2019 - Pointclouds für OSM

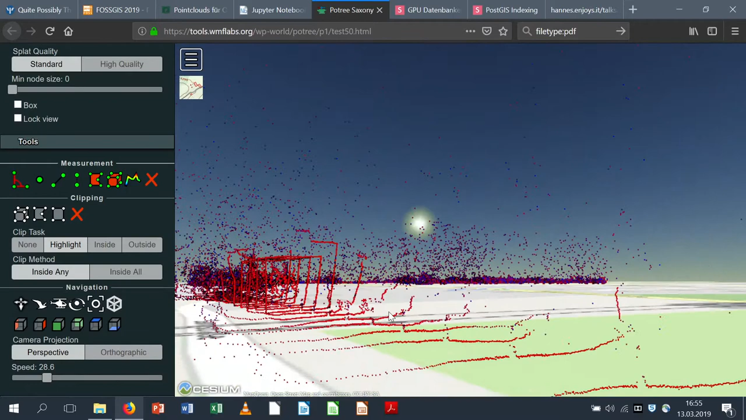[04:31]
Aber da kann man halt eben sehen, dass dann der Sensor vollflächig gemessen hat. Und man hat alle Möglichkeiten, dann auch der Vermessung zum Beispiel, um sagen zu können, welche Höhe der Tunnel hier hatte.